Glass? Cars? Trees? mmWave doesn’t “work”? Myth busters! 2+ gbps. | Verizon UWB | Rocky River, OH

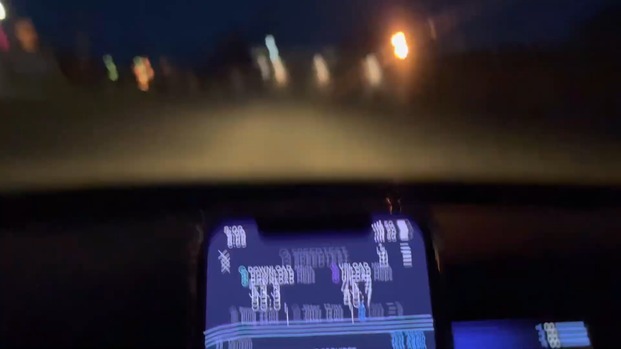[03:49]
don't know if you guys can see it back there they got an anchor and everything back there i'll
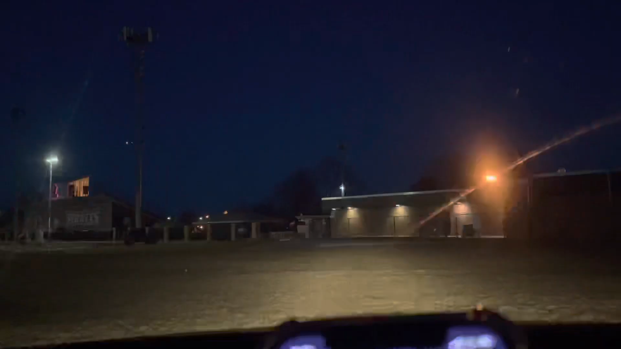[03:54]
be coming back i think that thing's getting n41 upgrades we'll definitely have
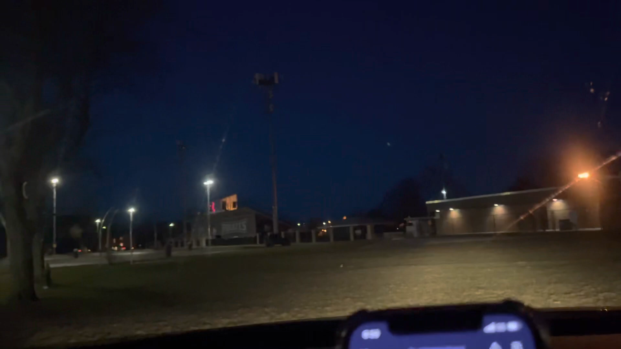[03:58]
to test that now we're up here i'm going to come back to the site during the day but this is the site that we're testing i don't know if you guys can really tell but there are millimeter wave nodes up there